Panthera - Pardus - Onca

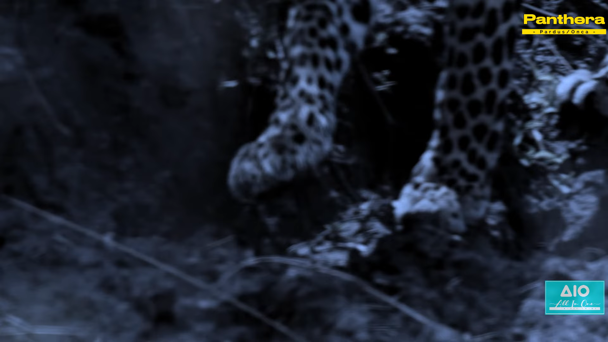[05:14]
In the silence of the night, they move, their footsteps barely a whisper against the forest floor.